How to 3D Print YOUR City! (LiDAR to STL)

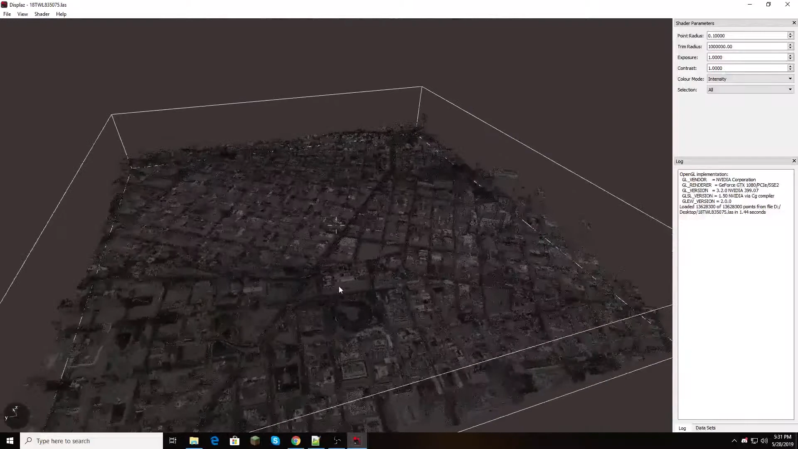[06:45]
I should have downloaded, uh, the other different part of New York, but this, this should be good.
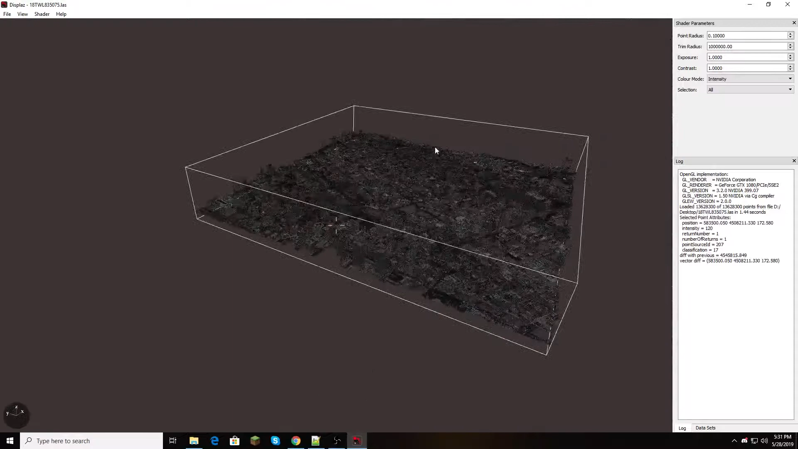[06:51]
Um, so, as you see, there's some buildings, and you also can see that they're just basically points.
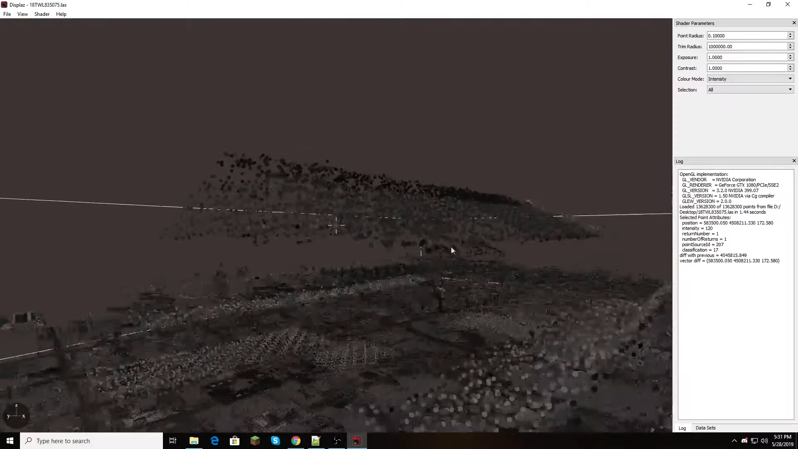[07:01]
All these points are where the laser hit,
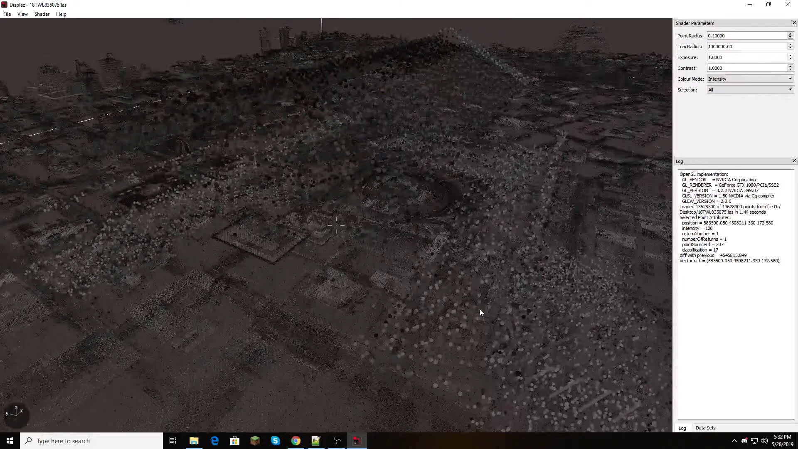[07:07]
and then went back up, and that, you can find the distance with lasers.